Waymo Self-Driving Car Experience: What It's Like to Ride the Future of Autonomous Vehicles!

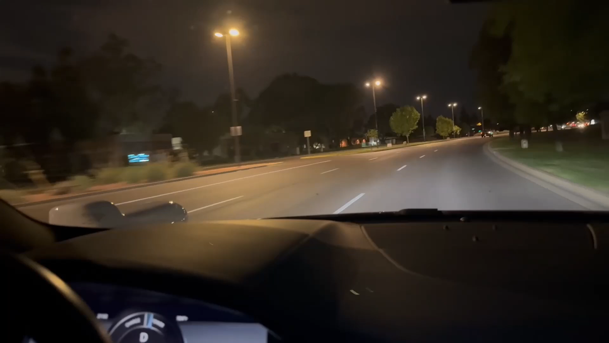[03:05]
exactly at the same speed all the time unless you know it needs to stop and stuff some garbage it did break a little bit for some garbage on the road but just slight